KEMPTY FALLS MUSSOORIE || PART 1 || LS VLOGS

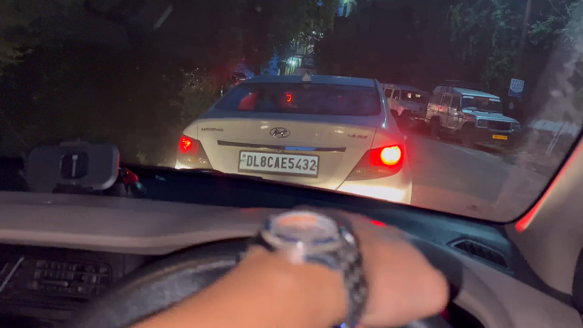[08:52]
ਫਾਈਨਲੀ ਅਸੀਂ ਮਸੂਰੀ ਮੋਲ ਰੋਡ ਪਹੁੰਚ ਚੁੱਕੇ ਹਾਂ ਬਹੁਤ ਜ਼ਿਆਦਾ ਰਸ਼ ਹੈ ਯਾਰ